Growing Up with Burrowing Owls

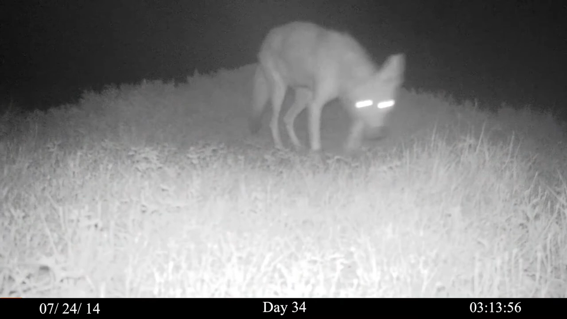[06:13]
Coyotes ghost through the prairie dog colony at night and would devour an unwary burrowing owl. But during the day at the nest site, reckless inattentiveness will not be witnessed by the coyotes.
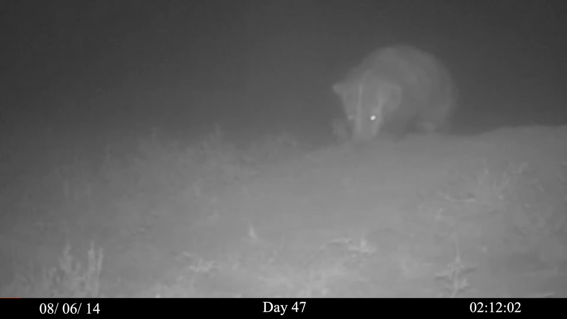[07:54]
Badgers are major predators of burrowing owls. Especially at nest sites.
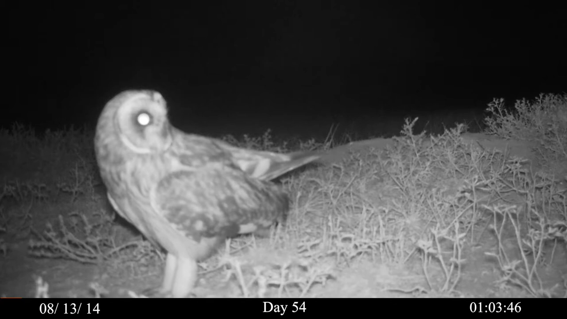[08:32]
Up close with the short-eared owl, 32 bird species were once recorded as prey items at one of these owls' nests. But it did not catch this juvenile.
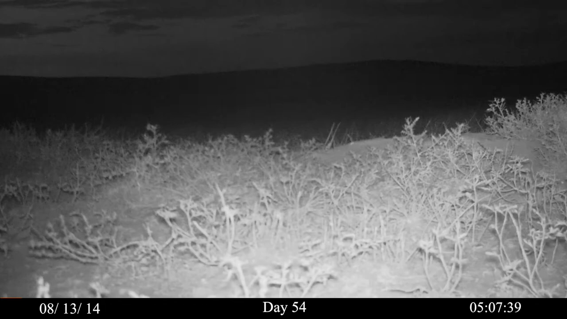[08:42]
But neither did this juvenile catch this desert cottontail. Day 56. The juveniles are still responsive to their parents' alarm calls.
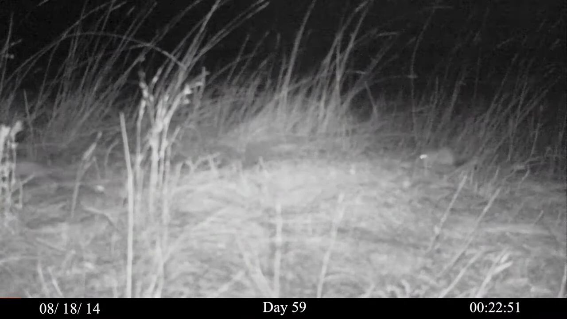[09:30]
Mice, the owl's daily bread, are nightly visitors at the old owl nest and have been since a week after the owls moved out.